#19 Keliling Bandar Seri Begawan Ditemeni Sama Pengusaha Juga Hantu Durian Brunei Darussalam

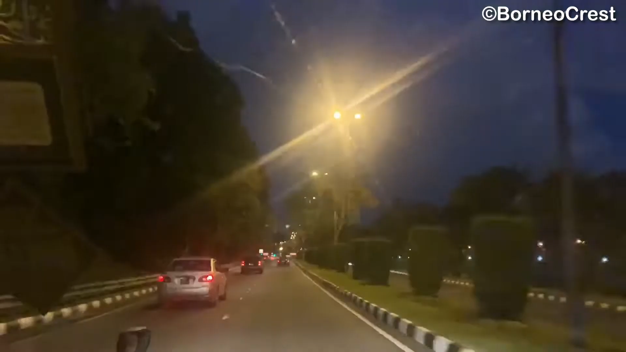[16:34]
Ini pagar-pagar semua. Kawasan istana. Ini pagar di sebelah kanan ini. Pagar istana.